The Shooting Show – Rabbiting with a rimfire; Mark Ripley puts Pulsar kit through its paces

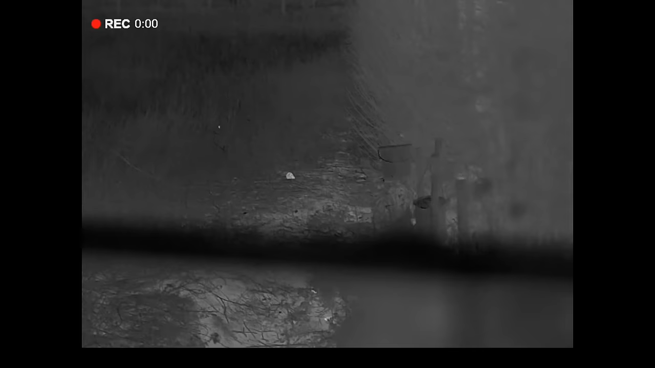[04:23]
There's two or three rats out here by these feeders. Get a rifle, see if I can take care of a couple of them.
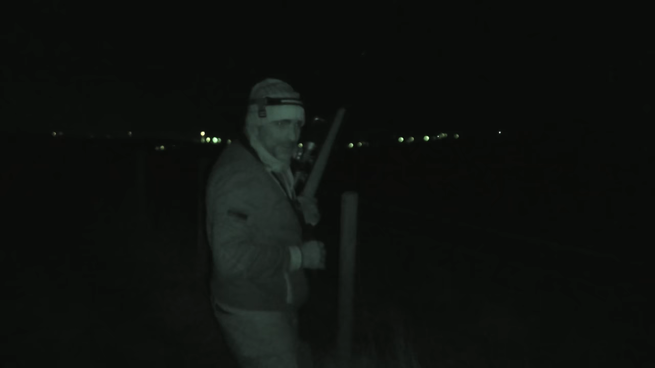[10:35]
I'm pleased with that one. 115 metres that one, so about 125 yards. Not bad for a little 2-2.
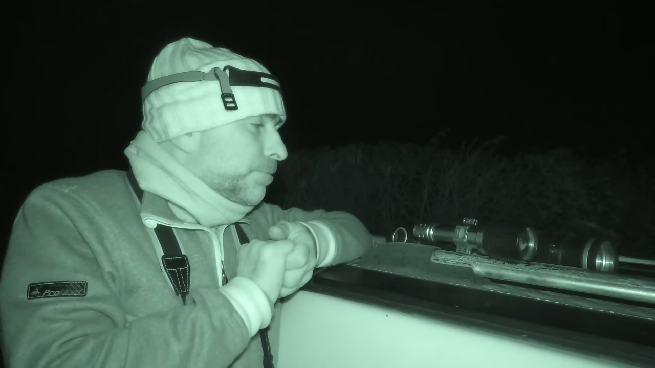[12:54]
But yeah, it's been a nice evening out though. It's been nice and sort of still, so been able to sort of push the range a little bit with the 2-2 without having to worry about the wind and that.
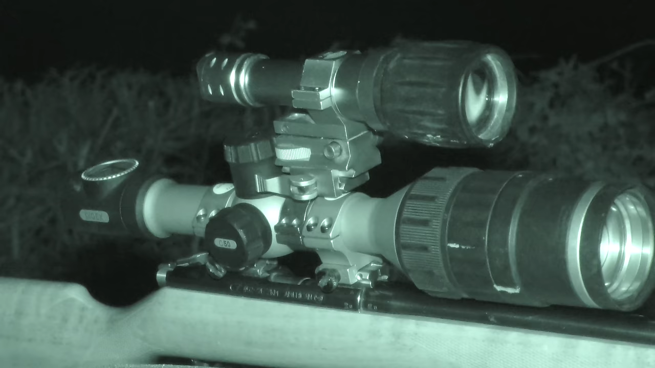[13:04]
But the C50 performed very well as always. I like that little scope.